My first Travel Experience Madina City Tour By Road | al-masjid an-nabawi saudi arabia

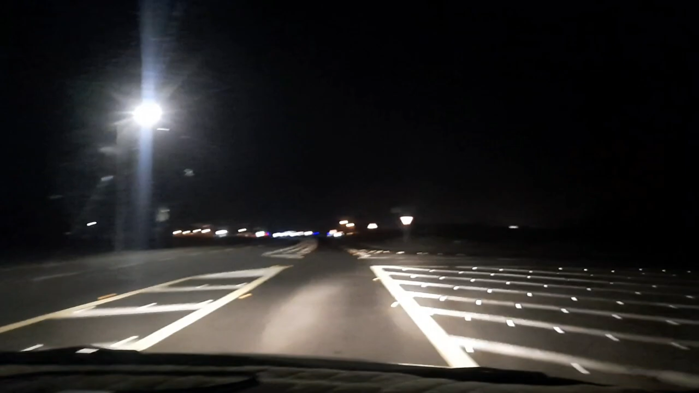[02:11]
कुछ ही देर में इंशाल्लाह हम मदीना शरीफ इंटर हो जाएंगे, मदीना सिटी में। रात का वक्त हो चुका है, काफ़ी लंबा सफ़र था। अल्हम्दुलिल्लाह जी सफ़र बहुत अच्छा गुजरा है, शुक्र अल्लाह का।
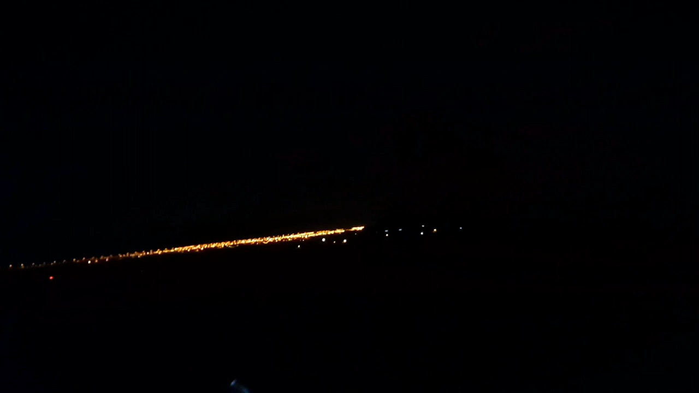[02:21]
तकरीबन 6-6.5 घंटे हमें लग गए हैं आते हुए। फाइनली अल्हम्दुलिल्लाह जी हम मदीना सिटी में इंटर हो चुके हैं,
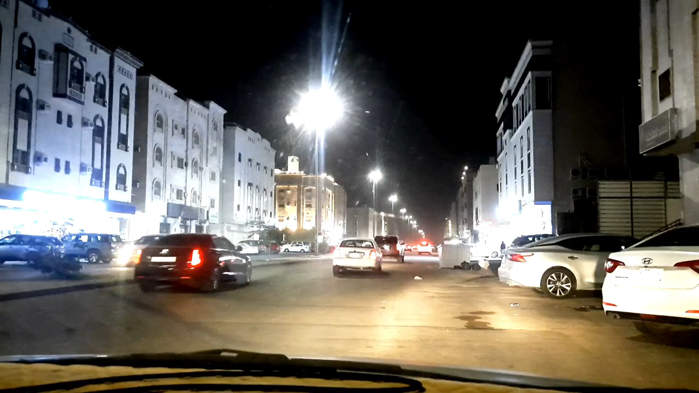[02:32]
और इस वक्त होटल के बाहर हम इस वक्त मौजूद हैं, और थोड़ी ही देर में हम होटल में जाएंगे जहां हमने स्टे करना है।